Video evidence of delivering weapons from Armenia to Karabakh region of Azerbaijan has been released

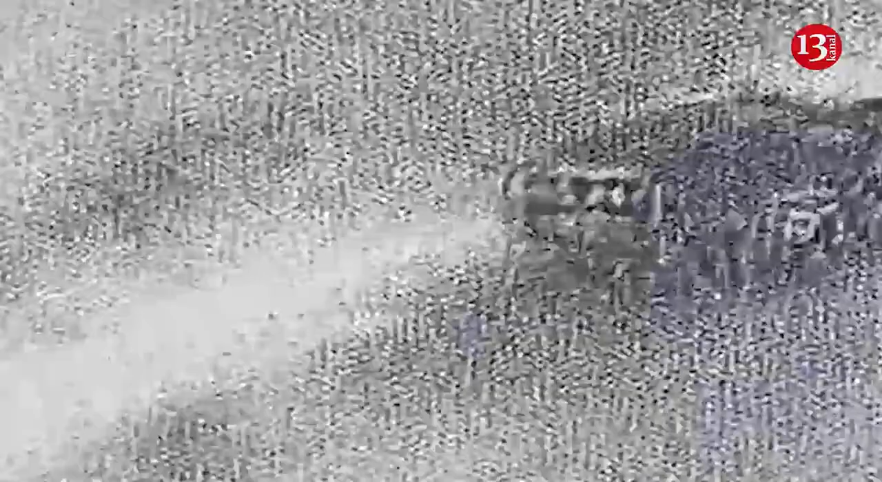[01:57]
So, if in the first seconds we see movement from Kankandi towards Armenia, then in the 8th and 39th seconds from Armenia to Kankandi, we see movement from Kankandi towards Armenia,